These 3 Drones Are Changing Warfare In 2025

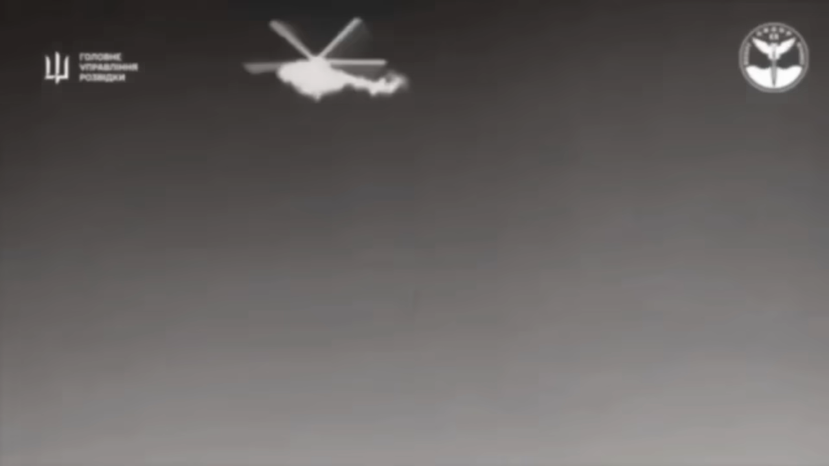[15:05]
And it was like three weeks ago or something, they confirmed that they shot down two Russian helicopters.
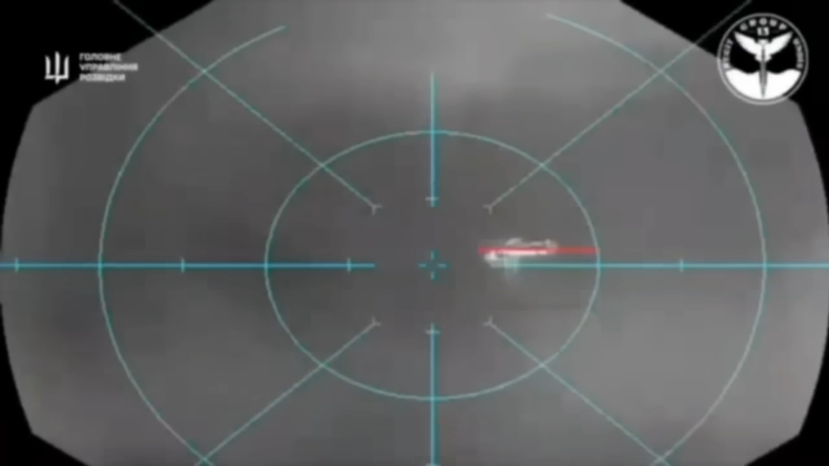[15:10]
So the defense against these drones just got shot out of the sky. So that whole shooting drones from helicopter door gunners, it had a window where it would have been fun.
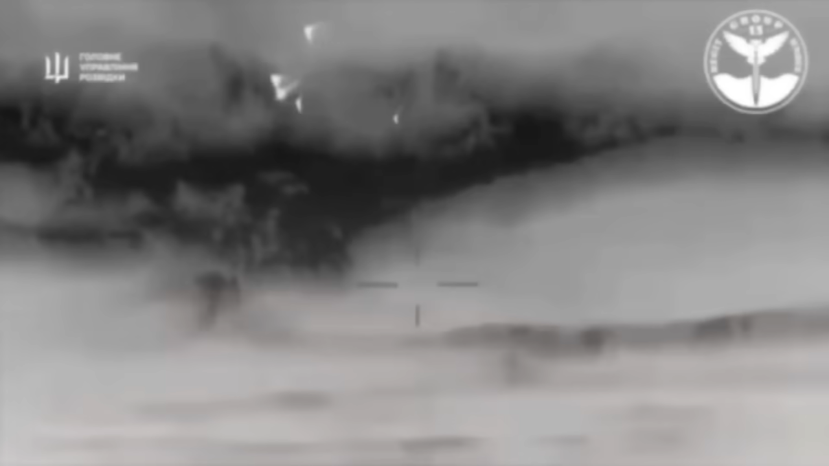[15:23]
It's probably not going to be fun now, and it's not entirely sure how Russia is going to deal with this going forward. They're trying to figure that out because it's a major issue and something we probably need to think about. I mean, think about this concept for a second.
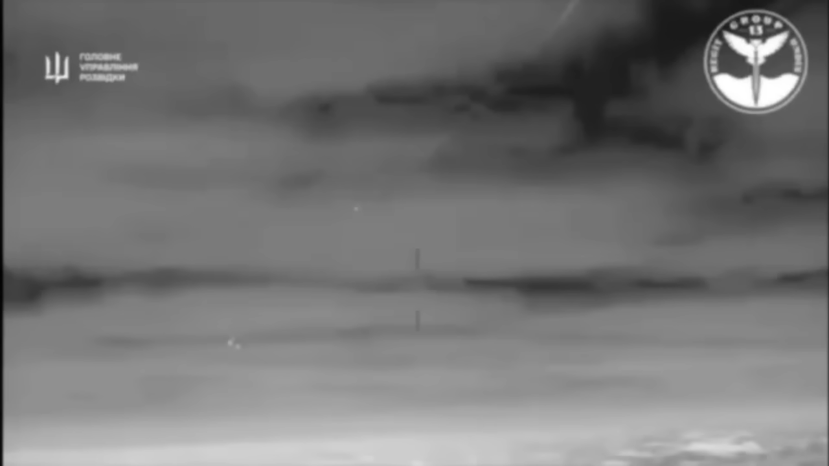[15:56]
And at the very front, you've got a couple of these USVs with these surface air missile systems.
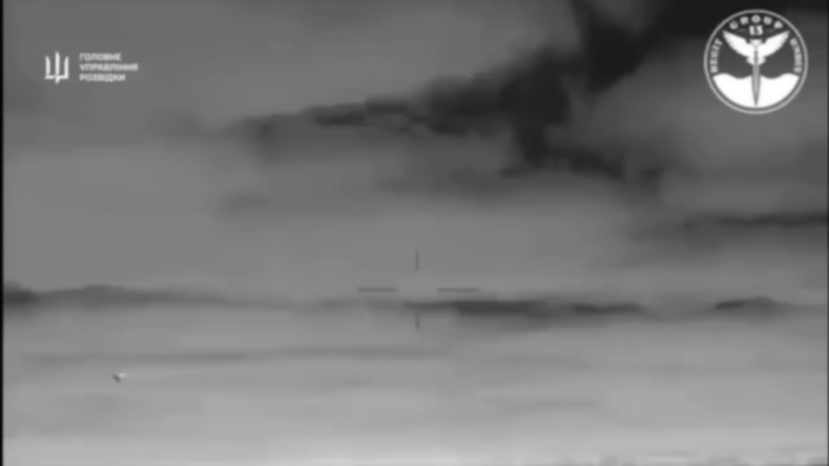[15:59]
So any aircraft coming nearby are going to get shot out of the sky.
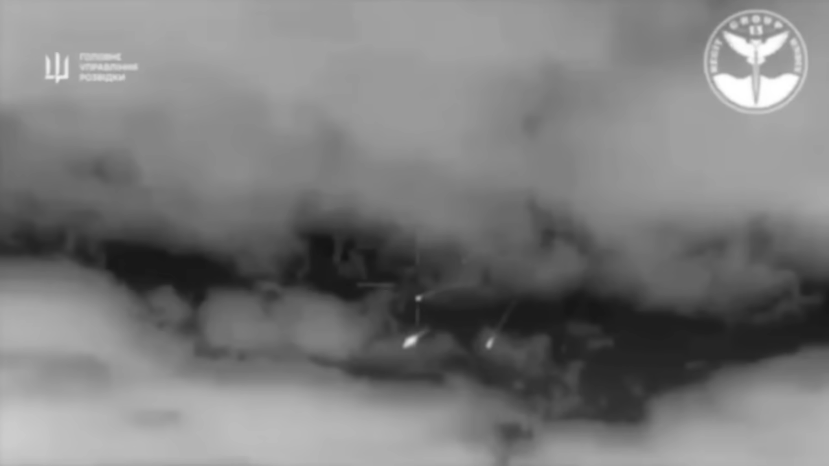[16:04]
And then as they get even closer, those rocket pods can unload. And I should note that unguided rockets at baseline are incredibly inaccurate.
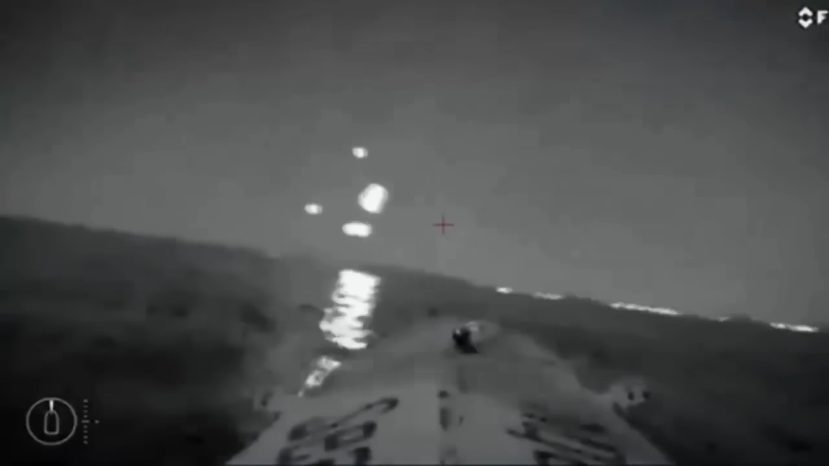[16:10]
You add in a little sway, a little pitch in that water.
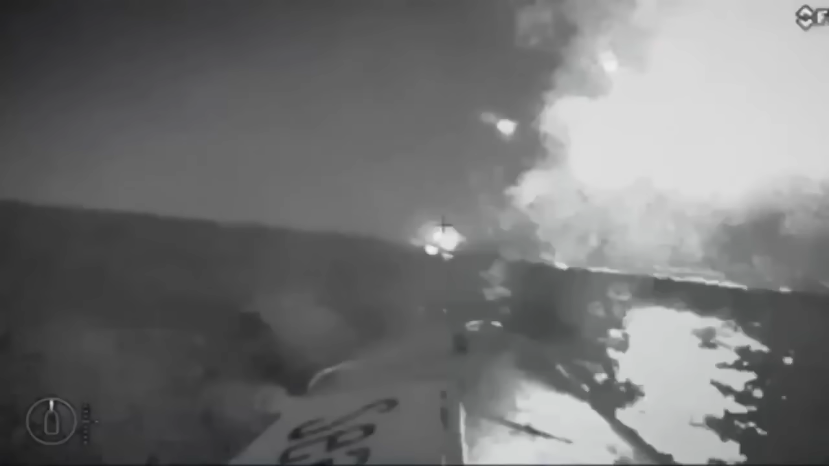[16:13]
That first rocket to the last, it could be a couple miles difference from where the first to the last lands. But it's still, depending on the target and the distance, could be effective at suppressing a target, at least get somebody's head down if there's rockets firing overhead.
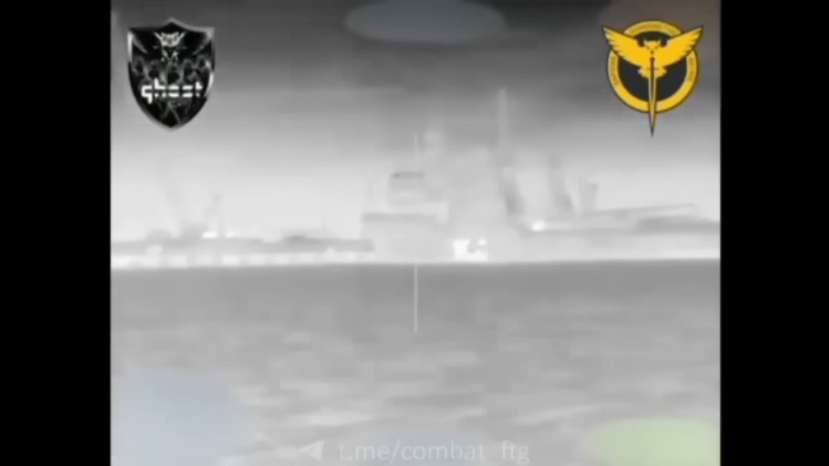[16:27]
And then in the midst of all of that, you've got more of these boats filled with explosives charging through to impact the side of ships.
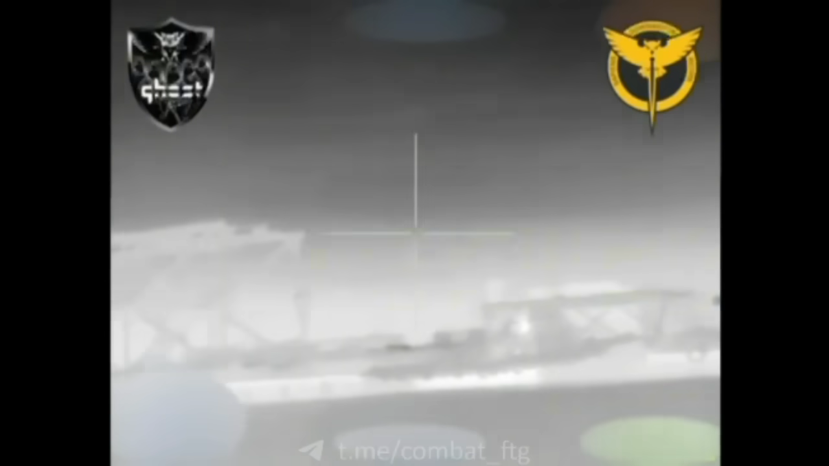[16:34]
Do you see how that could be a problem for the United States, for any country with a Navy around the world?